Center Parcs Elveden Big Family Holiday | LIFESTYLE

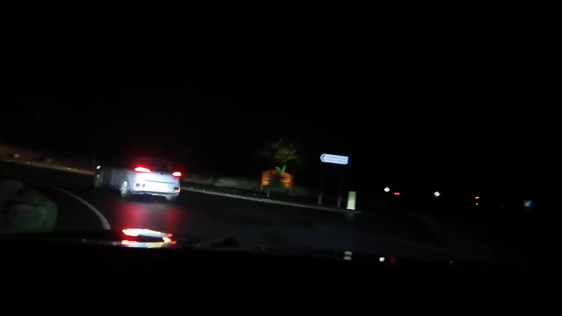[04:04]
In case you don't know, when you arrive at Centre Parcs, you go through like a drive-through check-in,
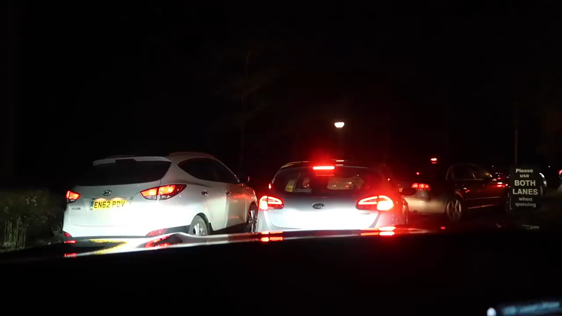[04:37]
So there's usually a little bit of a queue on a Friday night.